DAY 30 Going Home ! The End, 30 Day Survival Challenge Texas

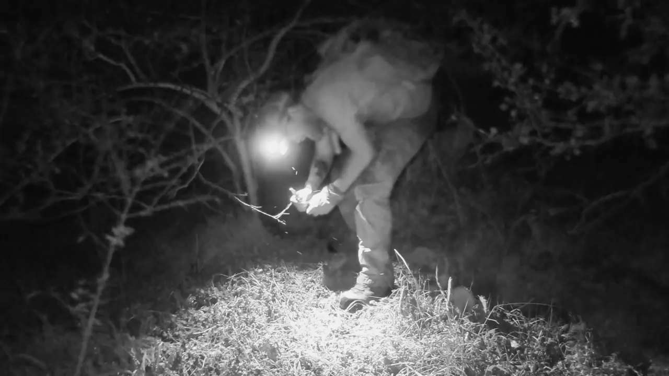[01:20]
Nothing in the traps, the snares had not gone off, so I took those down,
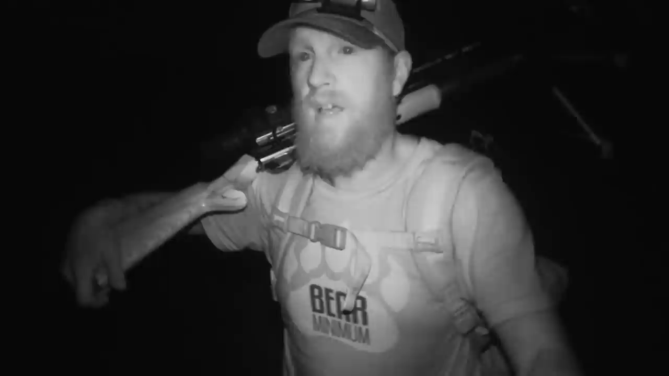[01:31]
and I haven't seen a rabbit or anything this morning, everything's pretty darn quiet. I'm heading back now to the fire, I'll get it going, and get the ever stew on. And I just have to check the, see if there's a trout, or not a trout, haha, I wish, that's dreaming. A catfish down there, and haul those lines in for good. I'm gonna head back to Maine. If you haven't seen it already, though, it was pretty darn epic right from the beginning.